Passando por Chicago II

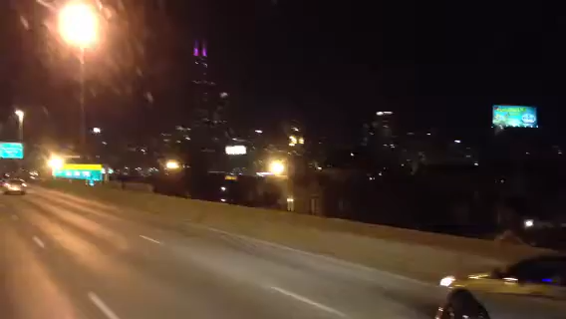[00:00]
Esse prédio é o antigo Sears Towers, mudou de nome, eu esqueci o nome agora de cabeça. Ele é o prédio mais alto dos Estados Unidos. Ele era até maior que as Torres Gêmeas. Eu já tive um dia de férias em Chicago e já subi nesse prédio aí em 1997, eu acho, ou 98. 98. 98 já vinha agora.
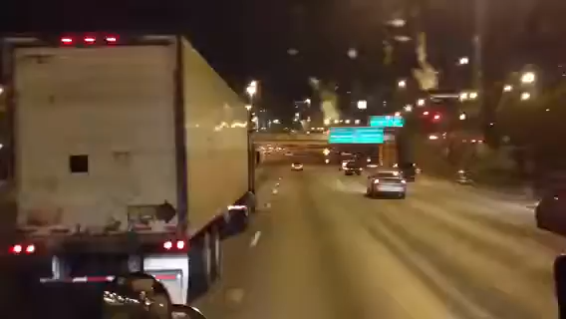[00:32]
Essa parte aqui é intestinal da 1.90 e a 94 correm junto, mas lá na frente elas se separam.